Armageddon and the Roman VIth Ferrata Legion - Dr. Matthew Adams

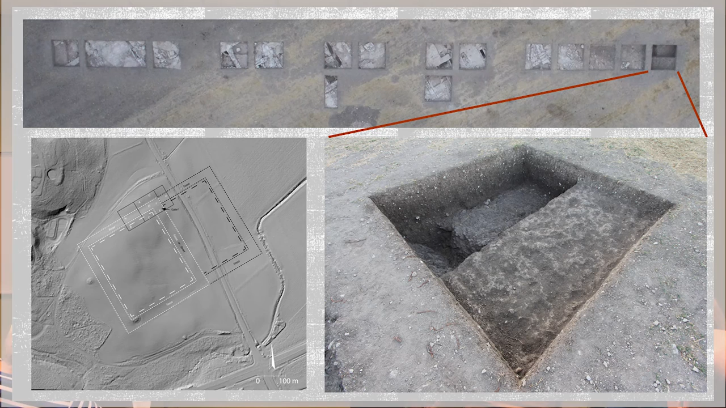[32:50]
It was seemingly disappointing at first. It's in the very center of the depression.